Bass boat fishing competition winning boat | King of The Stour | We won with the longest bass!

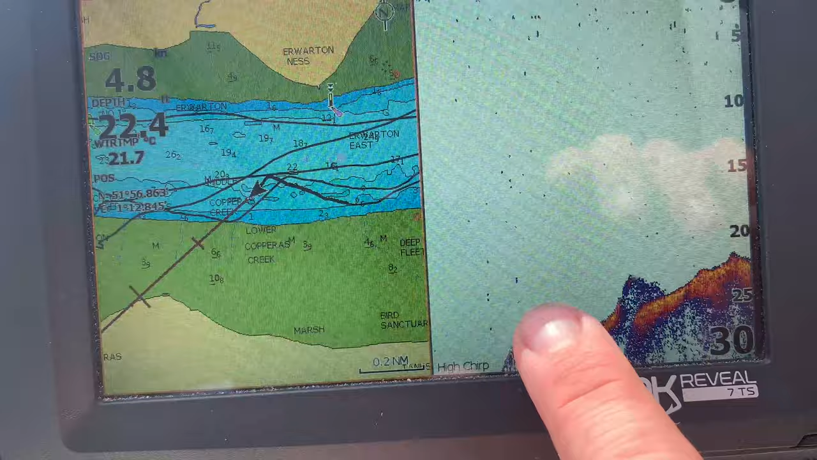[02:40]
On screen: water 21.7°C
anything like this would be good probably get into about 10-15 feet and look for the obstructions and hope to find the fish